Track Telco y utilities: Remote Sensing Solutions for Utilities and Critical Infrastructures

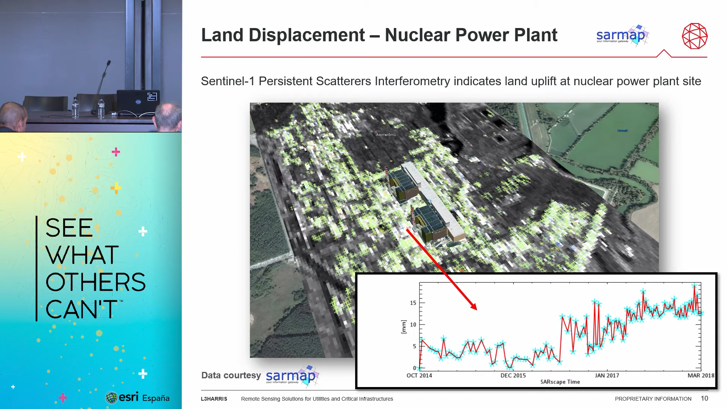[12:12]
So we can monitor over time if something is happening on the ground that is anomalous, and then create alerts when such is happening. And something like that can be also implemented in such an environment. Yeah, at Harris, we are on the analytics side, on the image side.
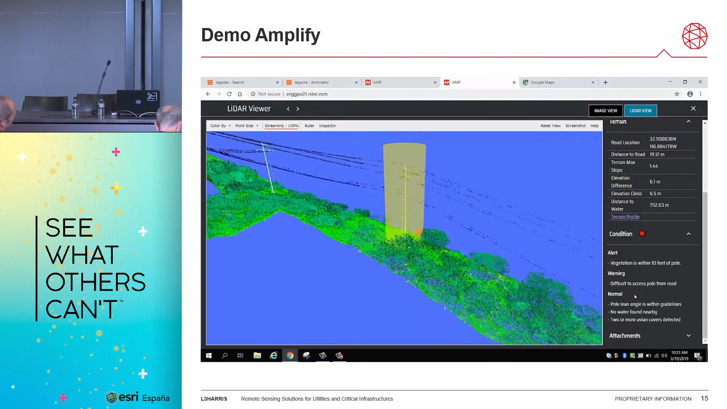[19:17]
is within guidelines no vegetation is here encroaching but also other analytics if the power pole can be easily be accessed by a street nearby
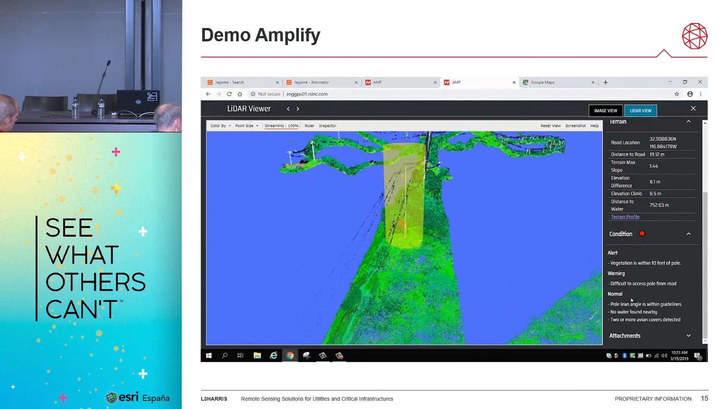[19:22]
so we have a terrain profile here very helpful for groups